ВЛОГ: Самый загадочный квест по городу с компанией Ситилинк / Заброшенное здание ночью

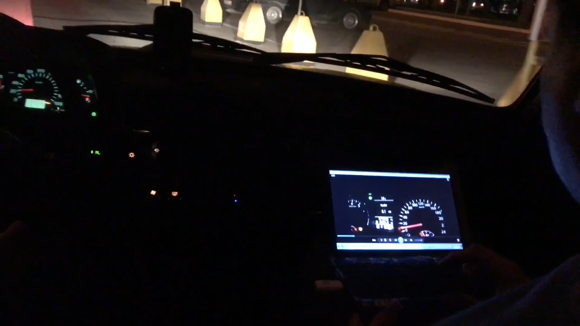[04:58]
А и смотри километраж. Сейчас 42. Одометр надо смотреть.
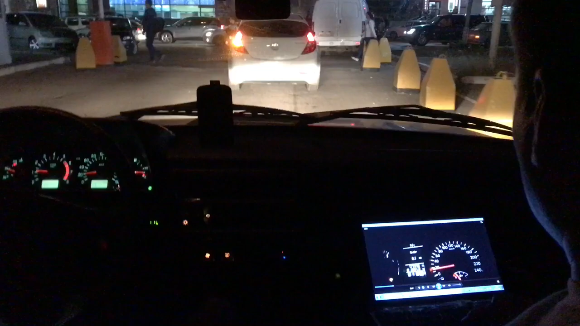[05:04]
42. Вот он стоит, мигает. У него 42 и 2, скажем так. 1,9, последние две цифры надо. Да, 1,9. Ну, если тут еще учитывать этот... Вот он поехал. Поехал.
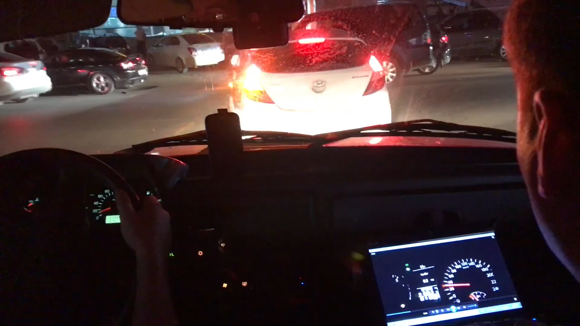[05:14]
И еще раз налево. Чуть-чуть проехал, еще раз налево. Он на проспект уезжает. Паузу я нажал.
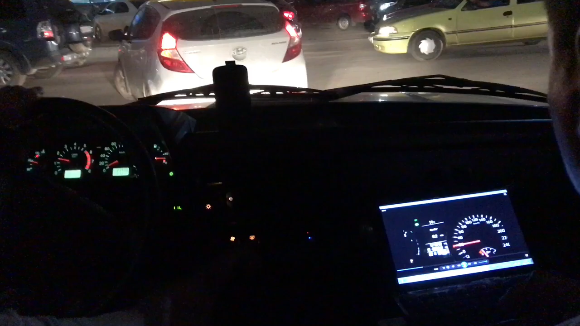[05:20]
Да, и мы попадаем в пробочку.
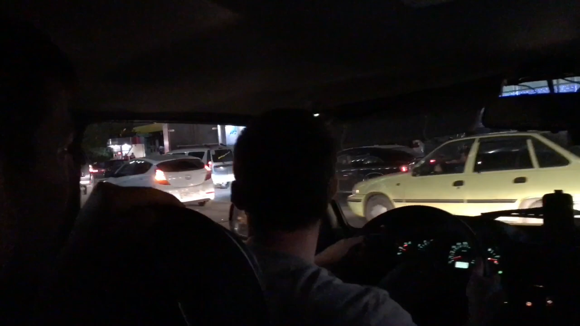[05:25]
Да не, у нас сразу налево. Так, давай. Вернем.
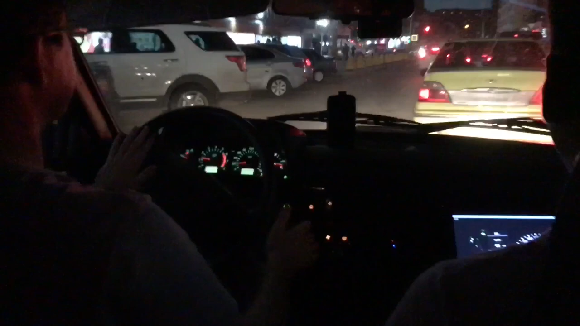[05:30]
А вон за тем Hyundai белым. Мы тут разгадали несколько заданий. Сейчас приехали в парк Якутово.